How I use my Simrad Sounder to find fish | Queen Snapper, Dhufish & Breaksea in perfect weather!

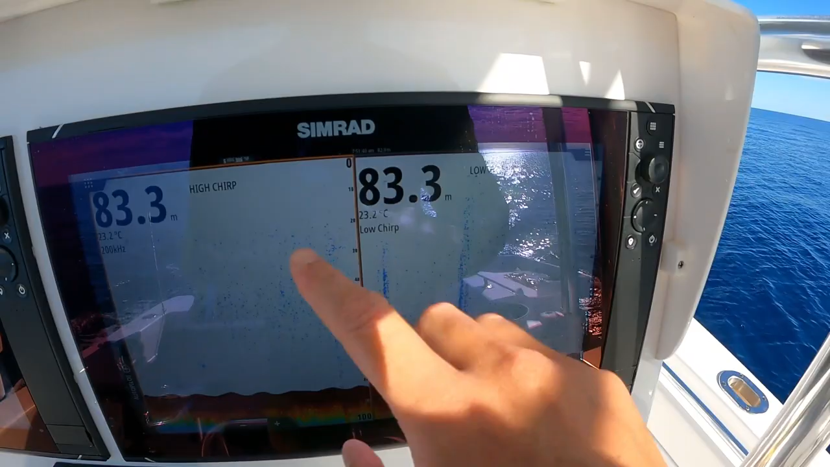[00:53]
On screen: depth 83.3 m, water 23.2°C
frequency and a low frequency and we generally
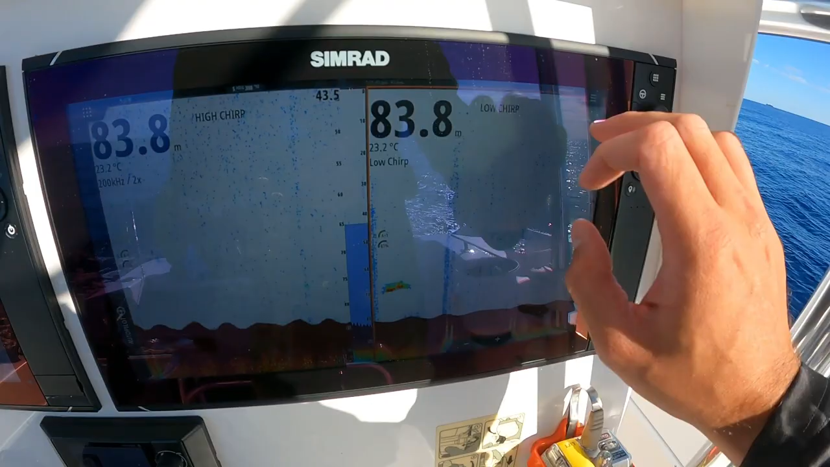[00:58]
On screen: depth 83.8 m, water 23.2°C
zoom the screen in on both so I go two to three times zoom and you get a better look on the bottom
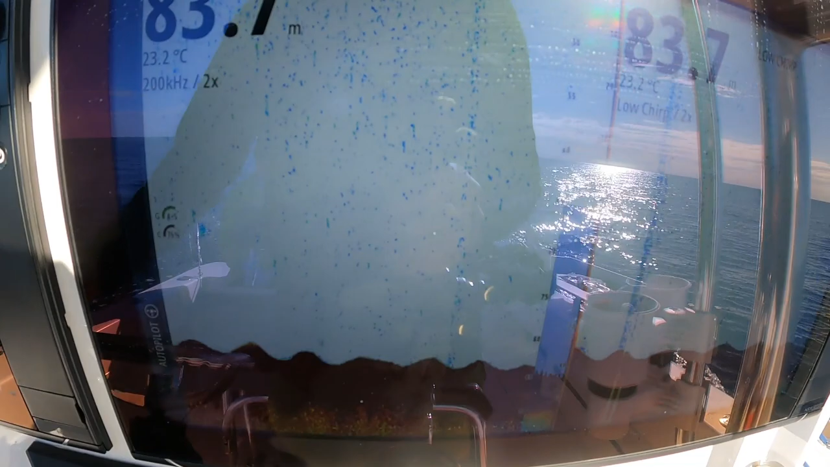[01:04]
On screen: depth 83.7 m, water 23.2°C
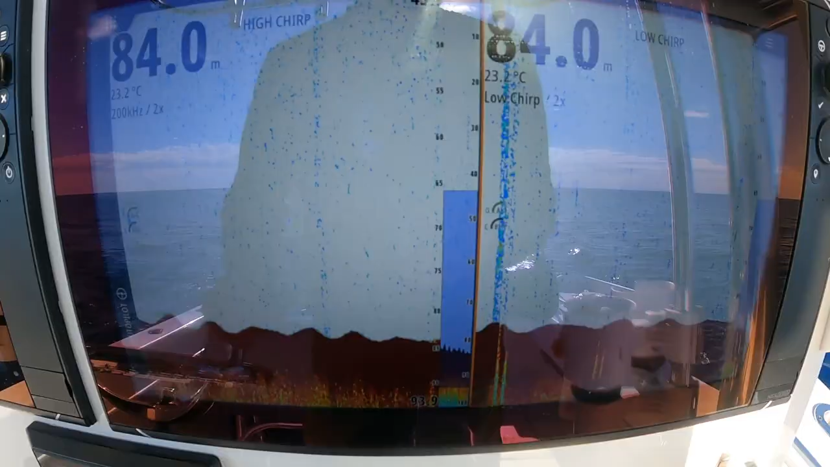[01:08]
On screen: depth 84.0 m, water 23.2°C
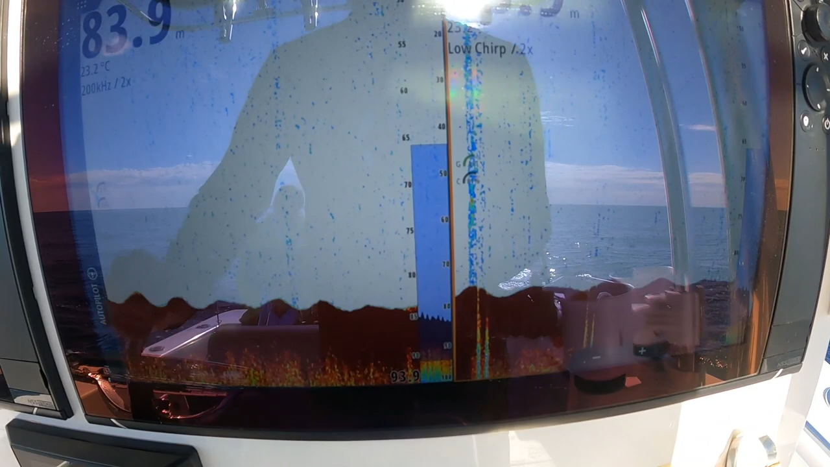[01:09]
On screen: depth 83.9 m, water 23.2°C
as you can see we're starting to come across something right now
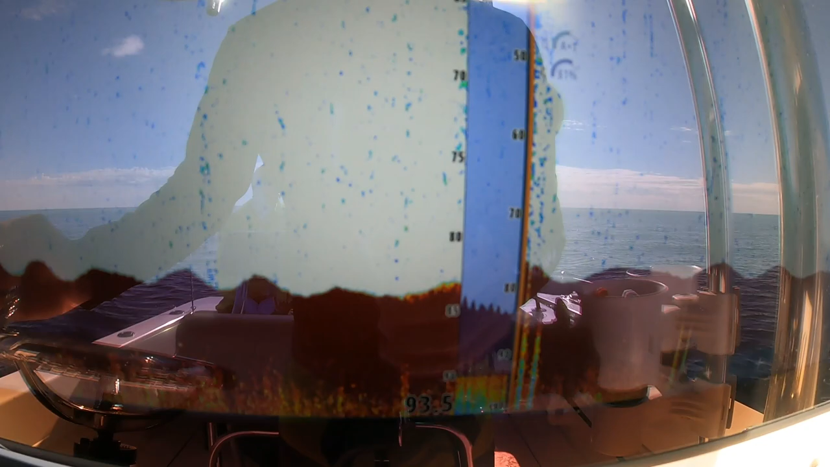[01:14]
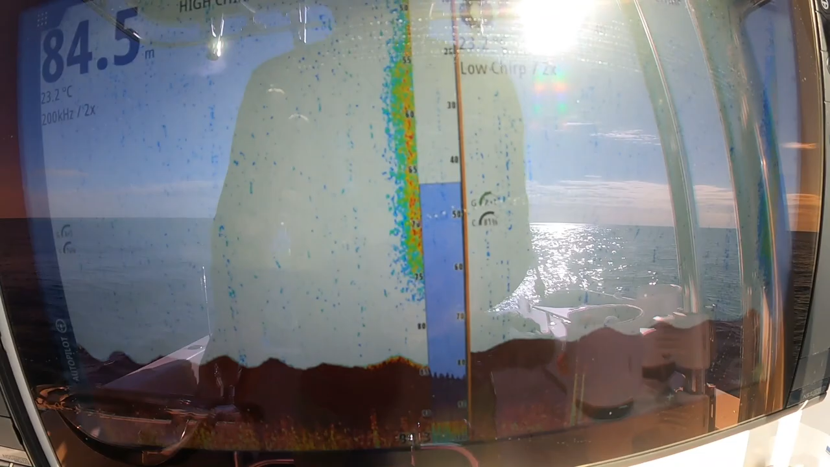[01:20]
On screen: depth 84.5 m, water 23.2°C
there's a whole heap of bait sitting on this spot that there is all bait
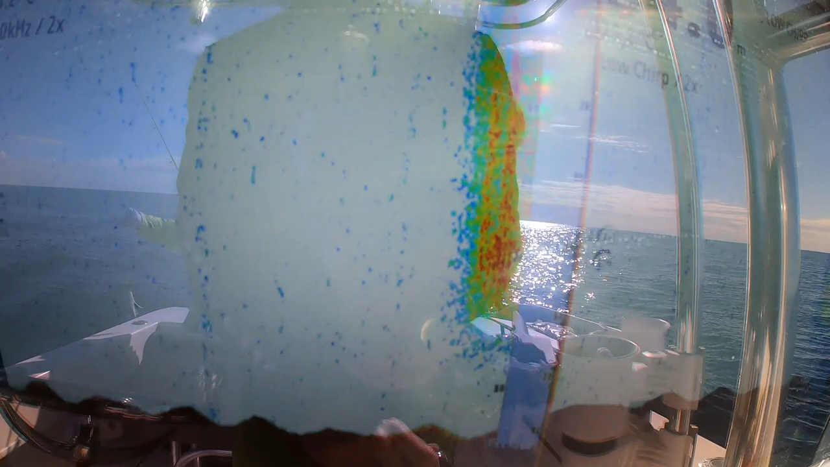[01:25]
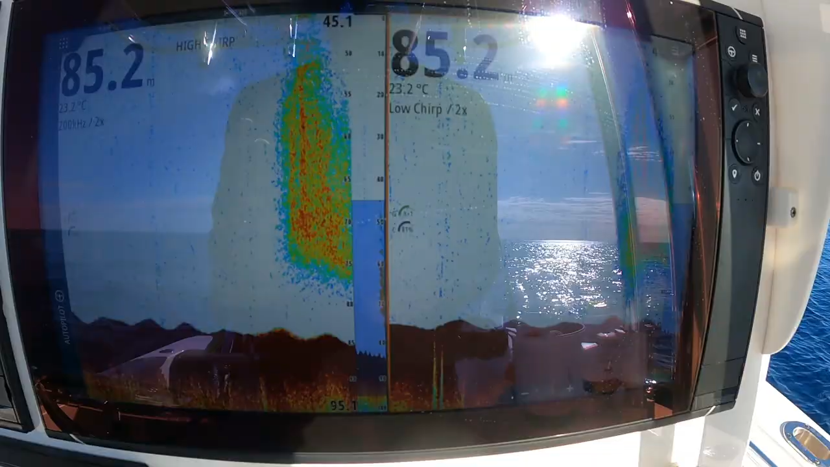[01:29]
On screen: depth 85.2 m, water 23.2°C
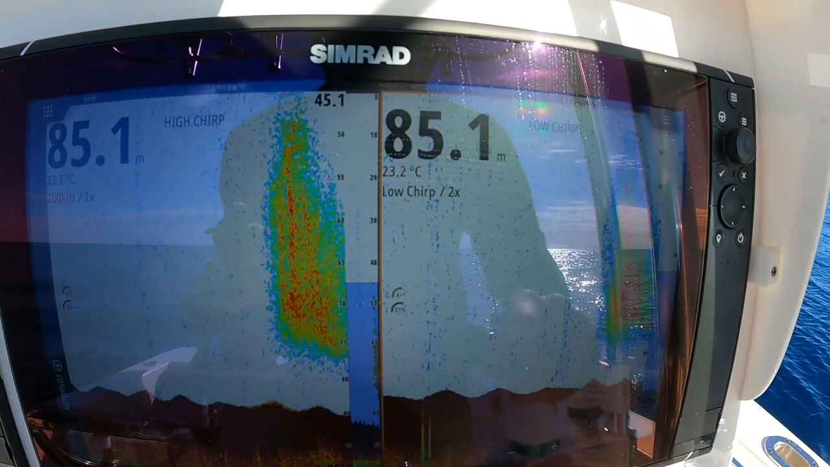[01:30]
On screen: depth 85.1 m, water 23.2°C
now on the on the high we can't see anything down here but on the low see this stuff here there's some small fish
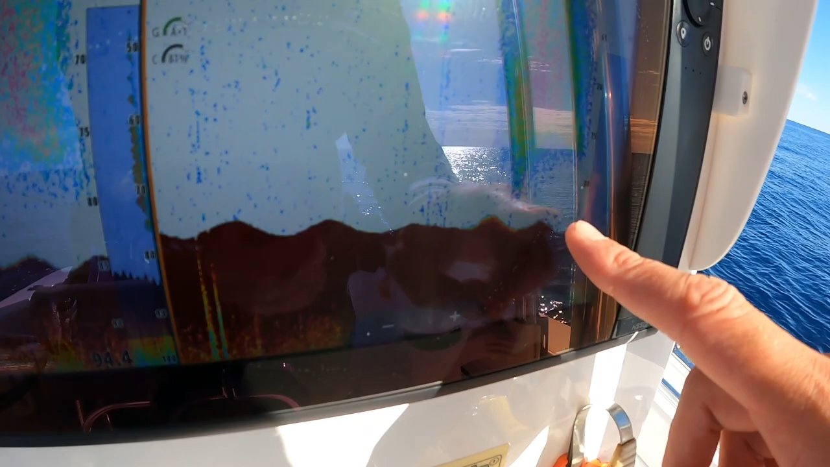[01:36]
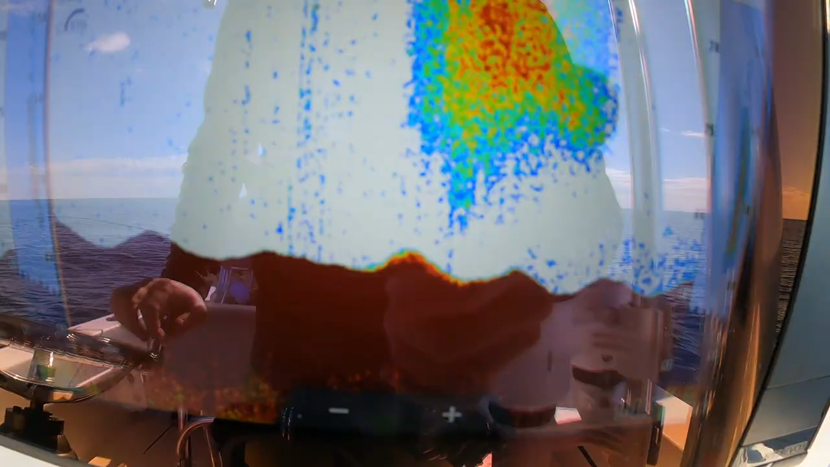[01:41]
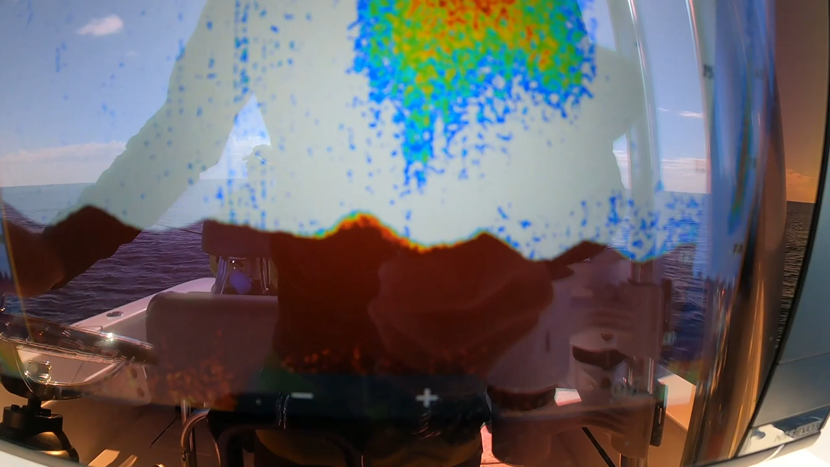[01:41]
now that there on the bottom we're in 80 meters so that there on the bottom is good good
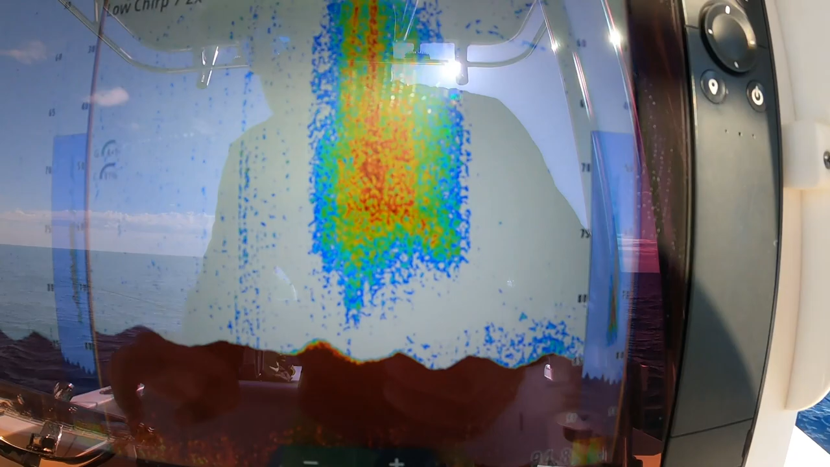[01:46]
stuff we're fishing yeah
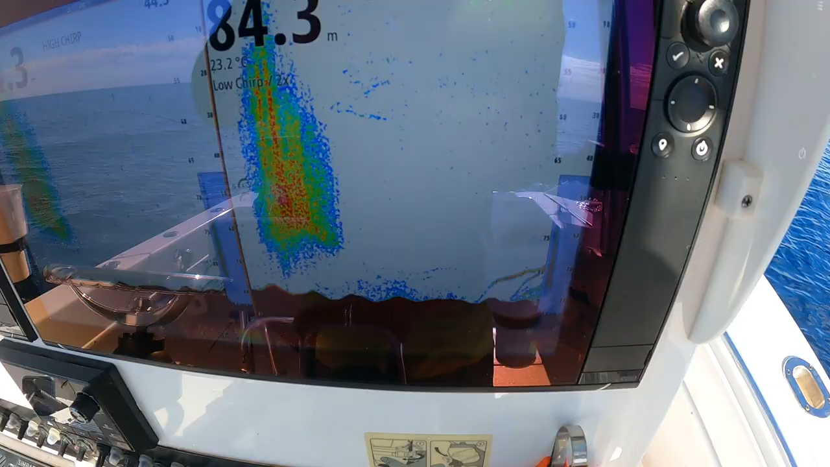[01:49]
On screen: depth 84.3 m
so we're actually just coming onto the
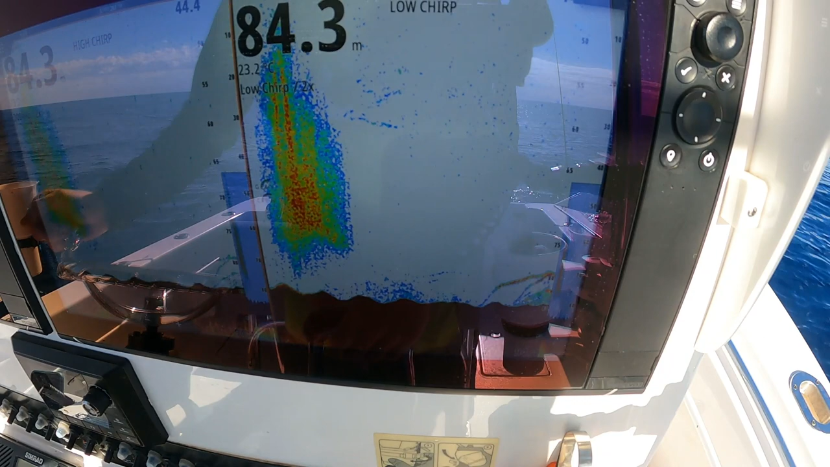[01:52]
On screen: depth 84.3 m
spot now and you can see it's absolutely stacked with fish those
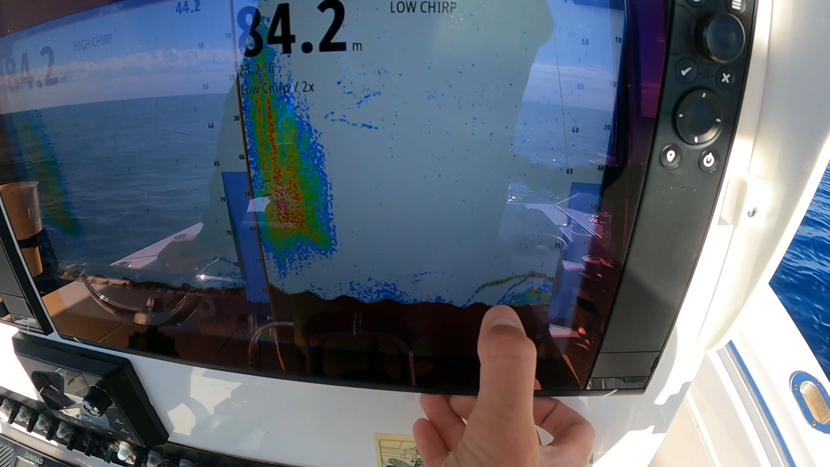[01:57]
there's a good couple of solid fish there and the bottom is actually really good as well I'm just going to reduce that color